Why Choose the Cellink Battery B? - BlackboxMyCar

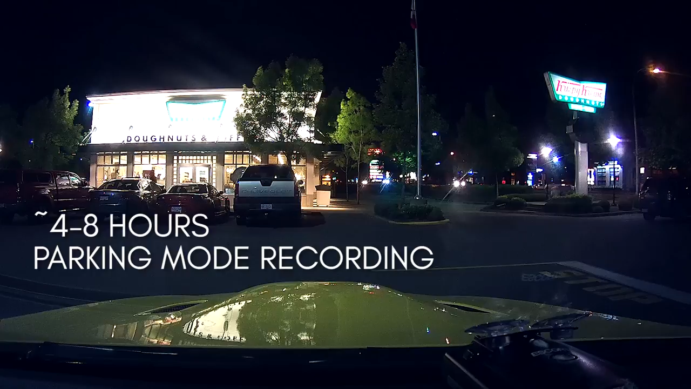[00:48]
In contrast, many passenger car batteries can only supply about 4 to 8 hours of parking mode recording so those looking for overnight recording might want to invest in the selling battery bee.
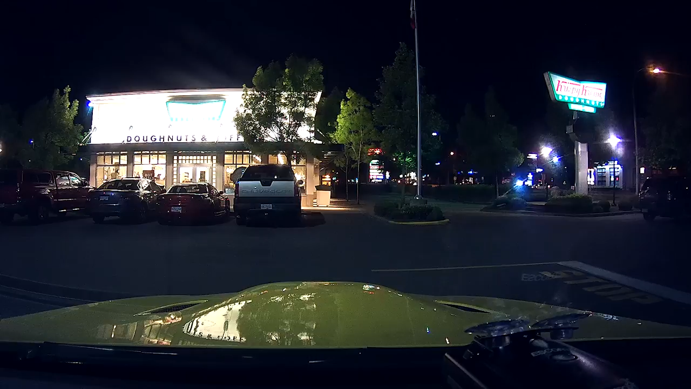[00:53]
As an example, if you park your car at 6 pm after work and leave the next morning at around 8 or 9 am, you will need something that can supply more than 12 hours of power to your dashcam before shutting down.